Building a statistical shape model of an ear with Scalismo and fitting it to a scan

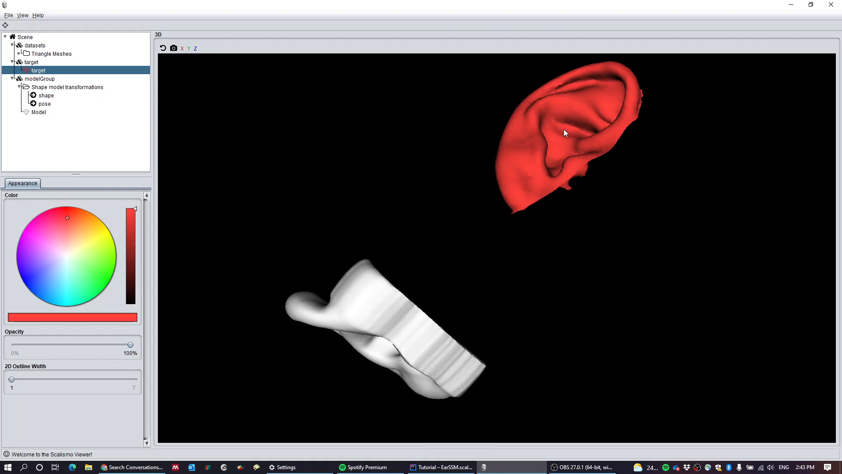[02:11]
the original scanned image was a hundred and a thousand vertices so I've down sample that to five thousand vertices so it's a bit faster to work with now my problem is those are not aligned so if I'm going to try and fit this shape model to this target shape I need to align my target shape to my model so I can do that by loading some landmarks
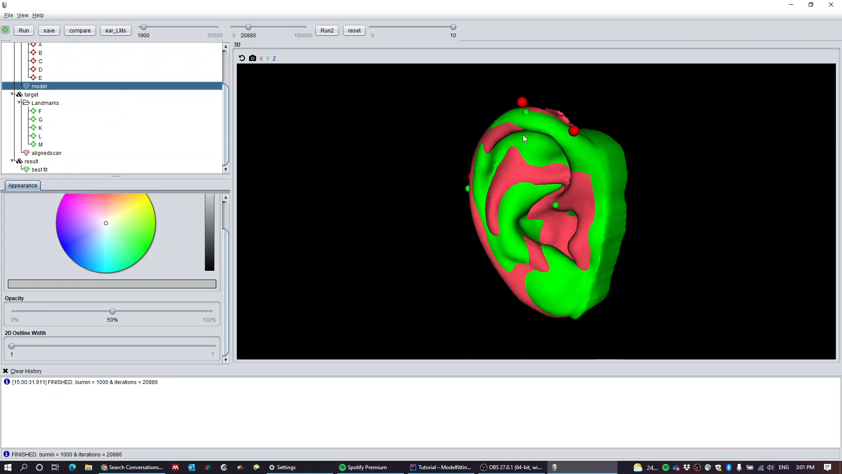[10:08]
what I've got there the green is my best fit and it's trying to fit the red
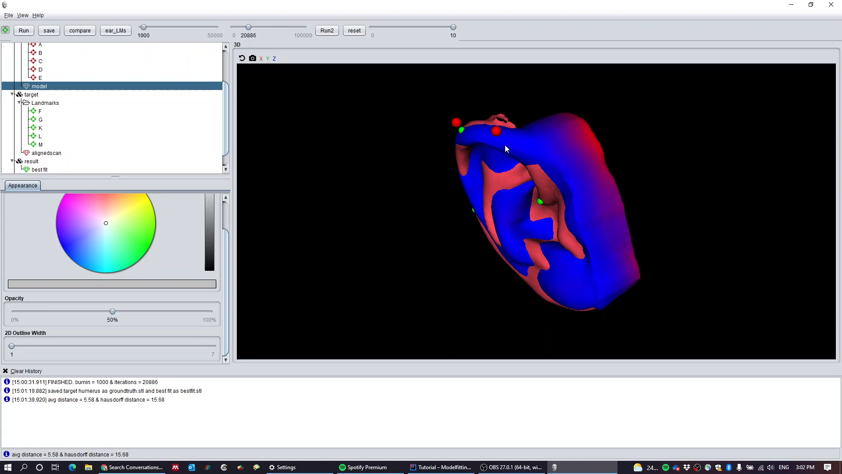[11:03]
from my statistical shape model so it's not that clear numbers but what I can look at is if I hide everything except my scalar mesh field